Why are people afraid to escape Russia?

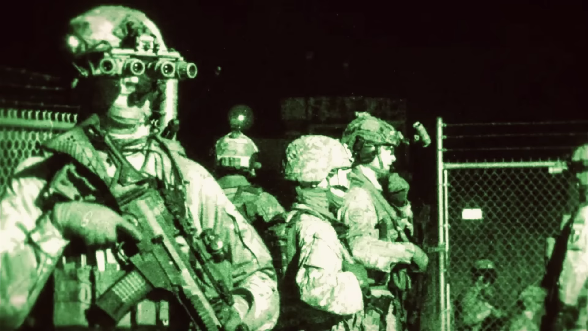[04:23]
The mission begins with his platoon of 28 men, well equipped with weapons and night vision devices.